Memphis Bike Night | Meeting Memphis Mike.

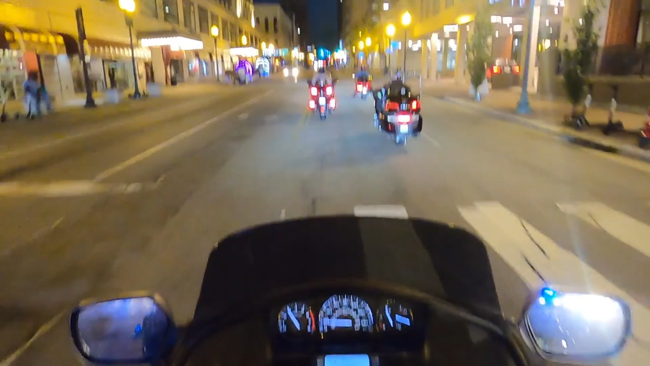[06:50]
Look at the heart of the carriage. Remember we done that with Willie and Melody? Yeah, we did that in Nashville. Yeah, okay. Okay, cool. Okay, it got a green light boatway, though. We got to air them. We got to air them. Yeah, we had a bike night on Beale Street. But it's a group we've never ridden with before, and everybody seems like they know what they're doing. No problem. Yeah, and riding that night. That's what's up. Yeah, they're on the wing.
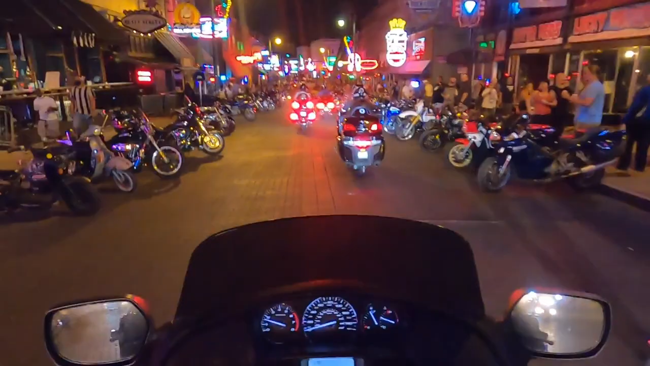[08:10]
Well, it goes for blocks and blocks. I know that. It does. Like I said, Memphis Mike done a Beale Street video a while back. And last time we came out here to Memphis, we didn't get an opportunity to go hang out on Beale Street. It looks like we're going to park right here. I hope they do the... No, they're not. I hope they're going to do the one behind parking, but they're not. Yeah.
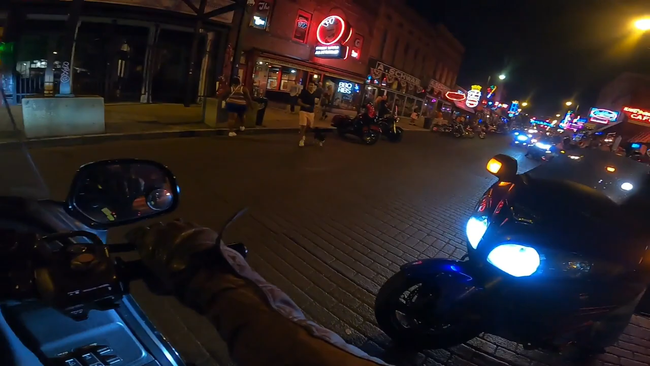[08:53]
I'm looking. All right. I'm going to go up and come over a little bit closer to him just in case you want to get over some more.